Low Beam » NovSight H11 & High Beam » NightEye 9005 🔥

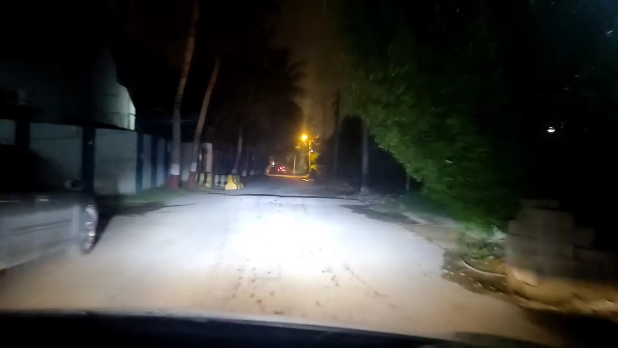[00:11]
ये इस वक्त सिरफ लो बीम है, ये हाई बीम हो गई, दोनों एक साथ, लो बीम,
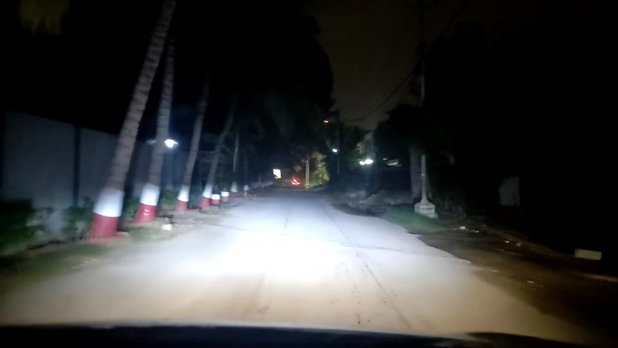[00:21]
लो बीम आफ देखें तोड़ा लेफ्ट साइट पे ज्यादा है, ये मैंने पहले भी शेयर कि और ये आगि आफ दिया इसाथ बट, लाइव काफ़ी, वाईट कलर की लाइट है, मुझे वो येलो कलर की आफ लाइट की लाइट साथ, लो नहीं पसंदा,
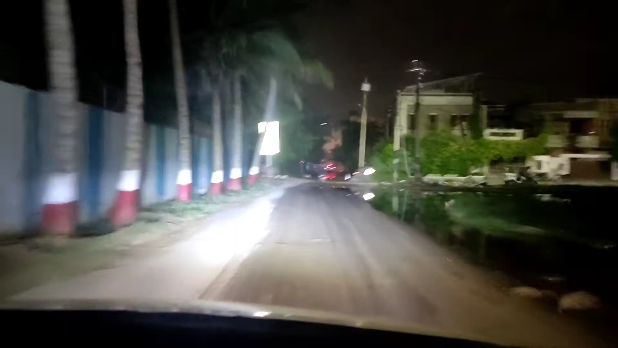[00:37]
यो किया आफ मुझे भिलकुल नही पसंद रहा है,
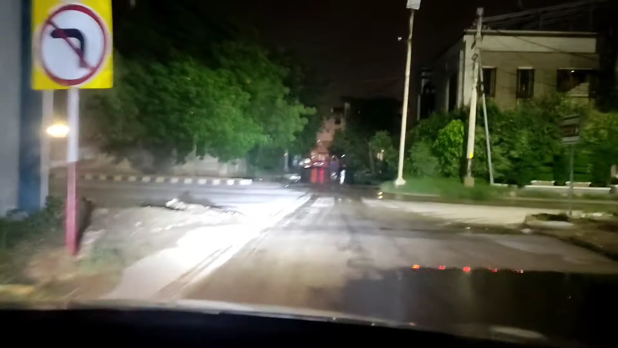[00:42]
और येलो लाइट लो
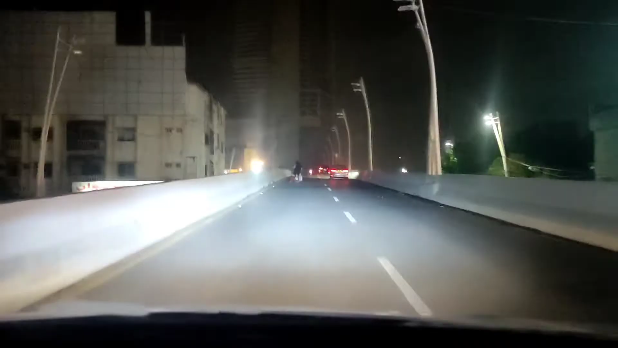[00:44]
बीम हो ब्याइट साथ, ये ब्लू भी � से मैं साटिसफाइड हूं काफी बहतरी लाइटिंग हो गई है इसकी जो येलो आई लाइट थी वो मुझे बिल्कुल भी नहीं थी पसंद वह एक क्लिप बड़ा मशवर हुआ था ना
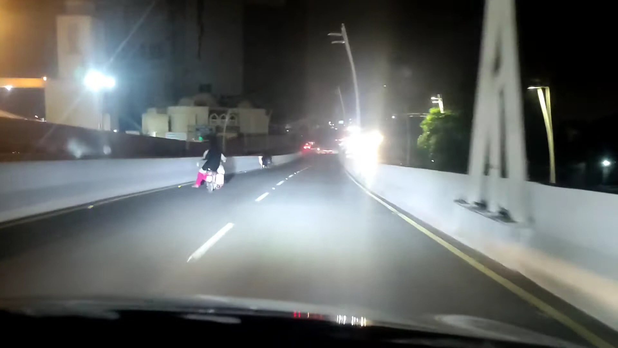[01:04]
कि आप हमें बिल्कुल भी पसंद नहीं है तो वह जो येलो कलर की हैलोजन लाइट थी व
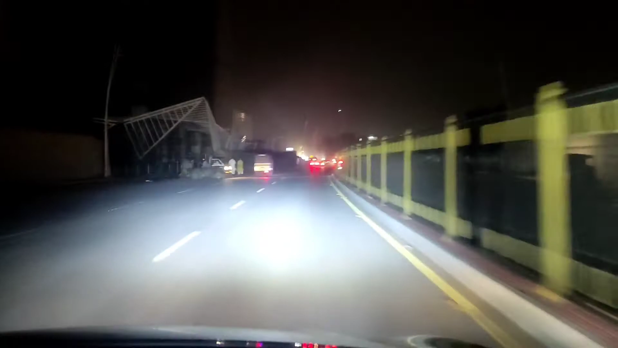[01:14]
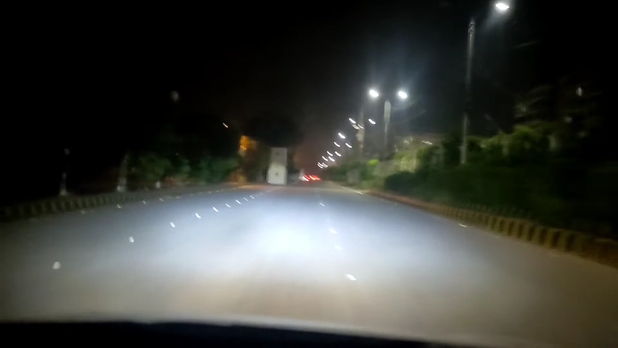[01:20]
और ये हो गई हाई बीम तो रिजल्ट काफी बैतरीन है बहुत बैतर है लाइटिंग अच्छी है ये लो बीम हाई बीम अजए
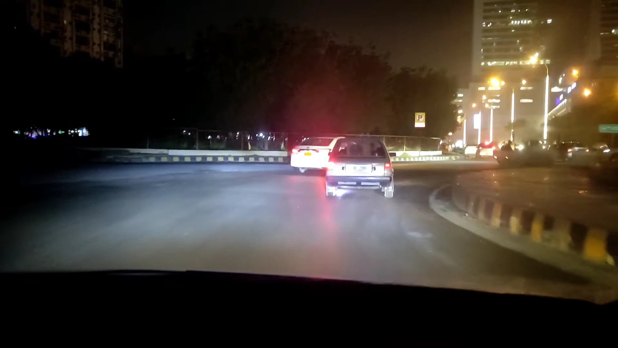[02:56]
साइट H11 है यह भी सिर्फ
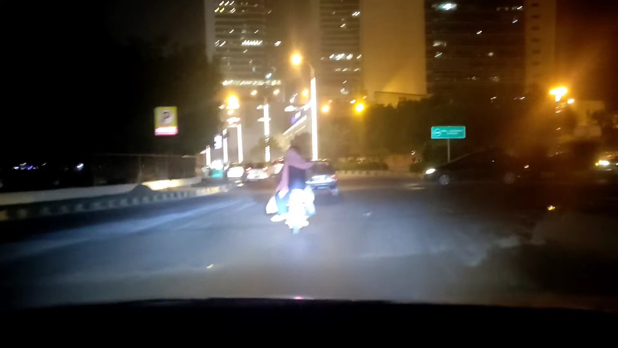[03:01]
लो बीम है यह अब हाई बीम के साथ है
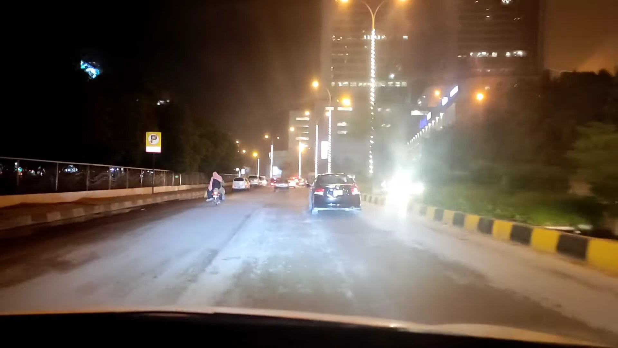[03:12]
हाई बीम में नाइट आई 9005 HP3 है यो कि इसके पार्ट नमबर यही है यही लगते है यह
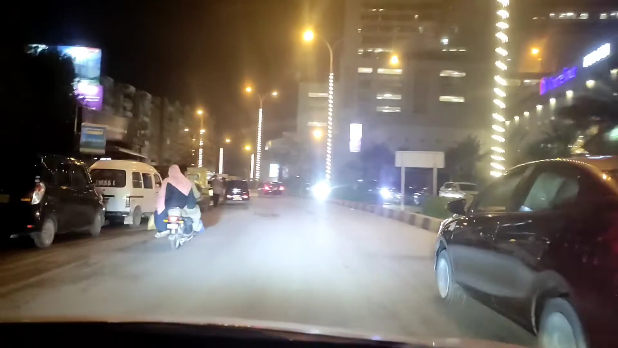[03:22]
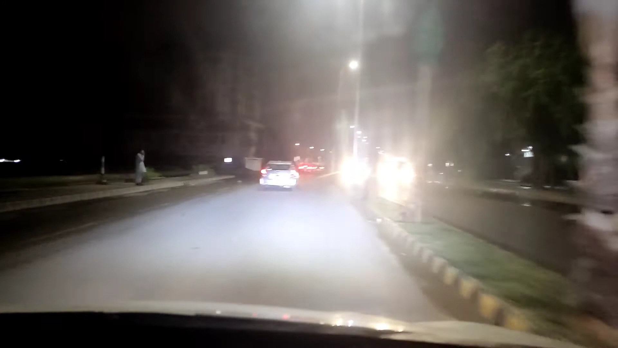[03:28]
लो बीम है और यह आई बीम के साथ है लो बीम ही यहां थोड़ा
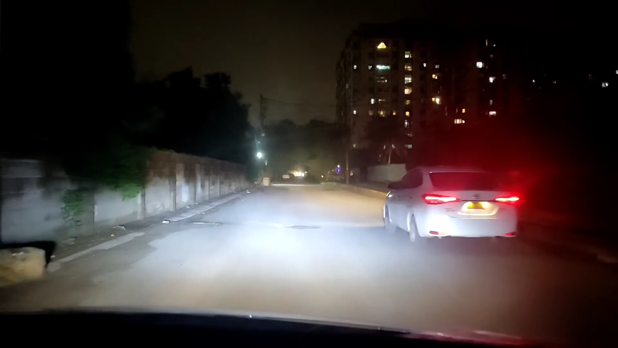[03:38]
बहतर चाको होगा क्योंके यहां दे रहा है यह अब है लो बीम यह हाई बीम के साथ लो बीम हाई बीम यह हैं इसके रिजल्ट बहतर ही नए कोई मसला मुझे नहीं फ्ली बोस में